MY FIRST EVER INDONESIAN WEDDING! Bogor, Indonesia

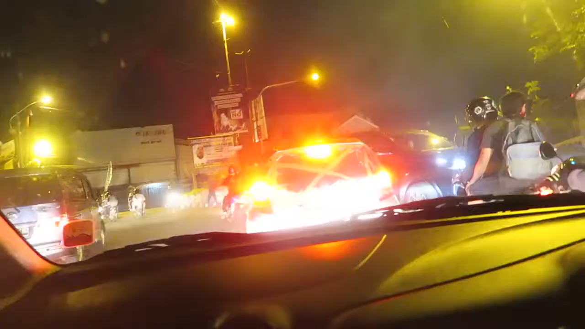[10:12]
We moved like 5 steps in the last 15 minutes.